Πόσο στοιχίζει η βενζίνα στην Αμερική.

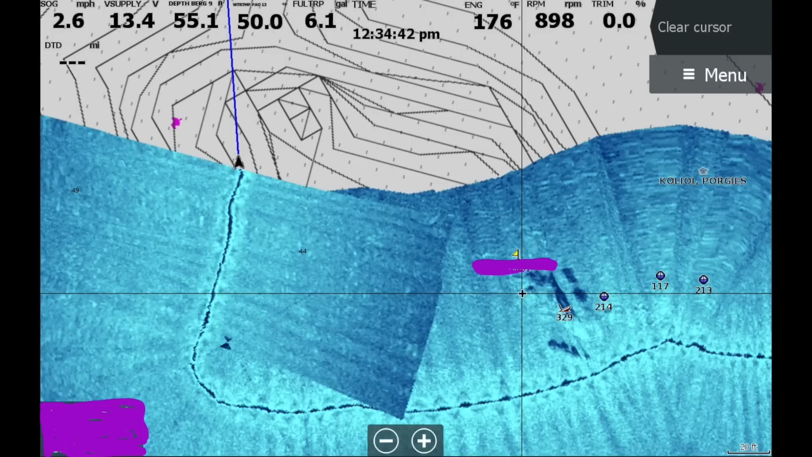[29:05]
Δείτε το κι εσείς. Το είχαμε βρει παλιά αυτό το ναυάγιο εδώ. Εδώ δεν είχαμε ποτέ ακριβώς. Τώρα το έχω ακριβώς όμως.
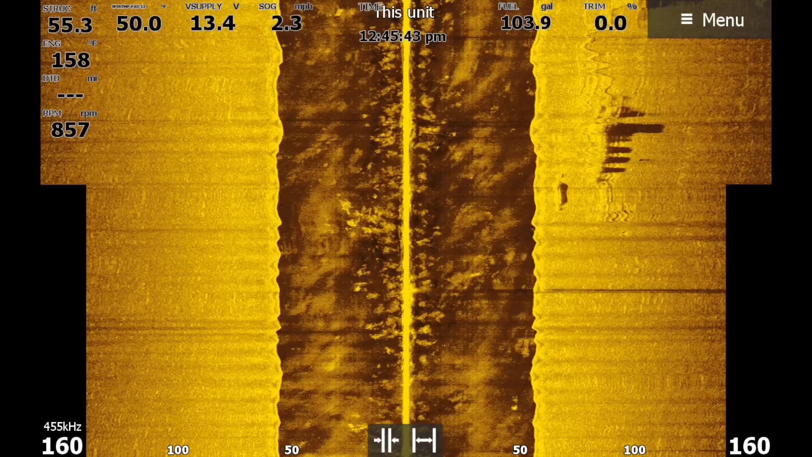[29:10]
On screen: speed 2.3 mph
Παλιά είχα βρει ψάρια αυτά πέρσι. Θυμάστε, δεν είχα το site scan. Τώρα το έχω βρει που τελειώνει, που ξεκινάει. Φαίνεται αψάρτητο πάντως, παιδιά.